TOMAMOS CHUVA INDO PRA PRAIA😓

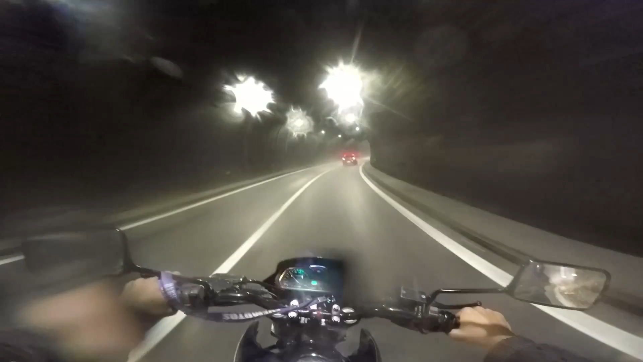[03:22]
Nossa Tomara que esse túnel vá Até acabar a chuva Limpar a câmera aqui